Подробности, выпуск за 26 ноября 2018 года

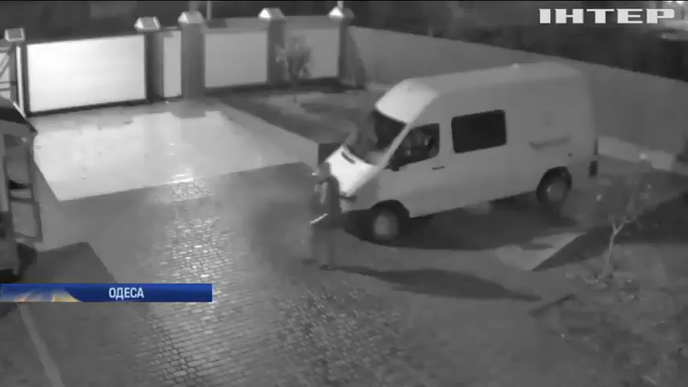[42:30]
Корольов запропонував йому випити, а згодом чи то не щось образився, чи то просто хотів зігнати з лість.
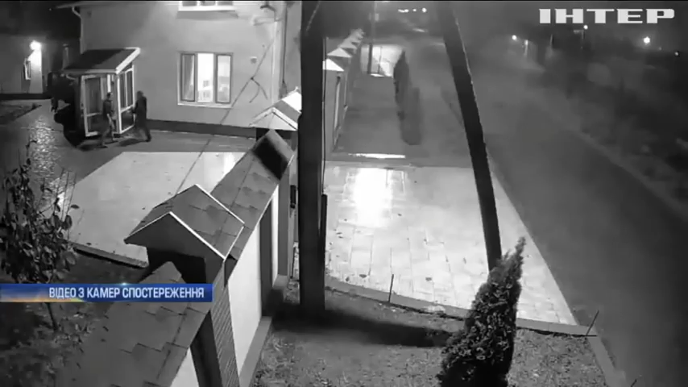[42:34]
Почав бити, а потім стріляти в притул з травматичного пістолета.
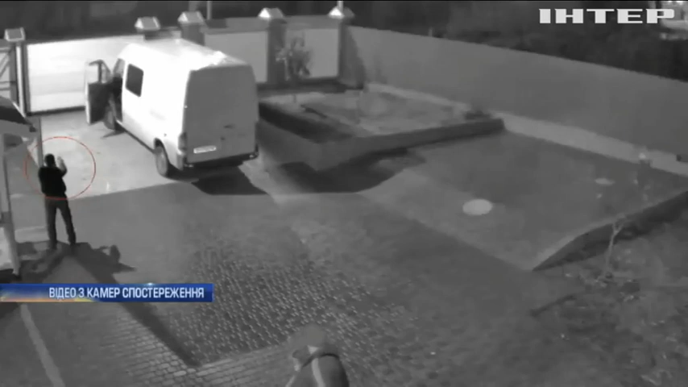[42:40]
Уже поранений Володимир намагався втекти на своєму мікроавтобусі, але Корольов продовжив стрілянину.
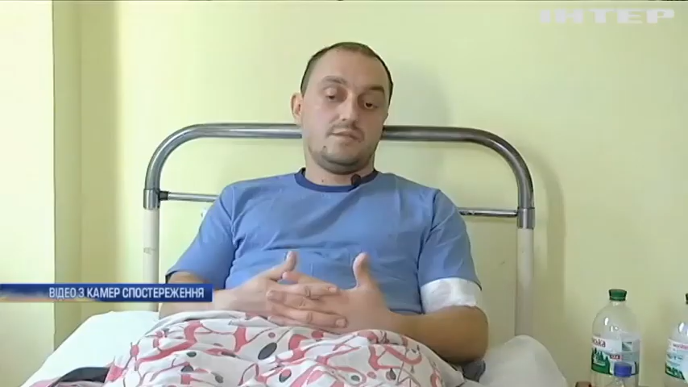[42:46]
У мене було відчуття повного чувства безнаказанності від чоловіка.
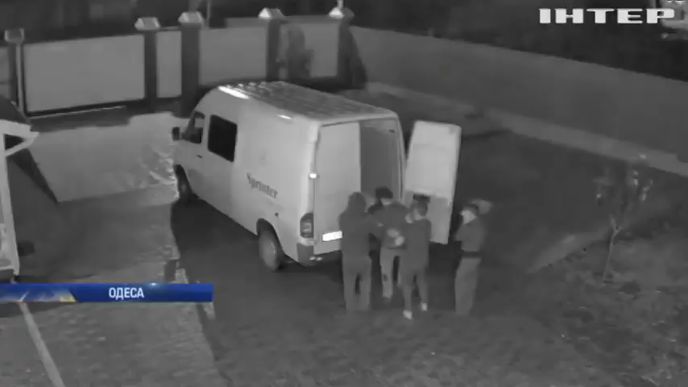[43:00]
Непритомного чоловіка чиновник та його помічники заволокли до мікроавтобуса і залишили там стікати кров'ю. А самі заходилися знищувати сліди злочину, збирати гільзи, замивати плями.
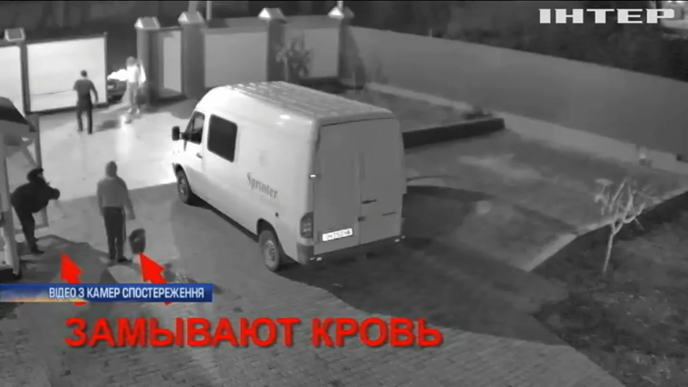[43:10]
Розголосу інцидент набув завдяки актерістам. Їм анонімно надіслали відео з камер спостереження.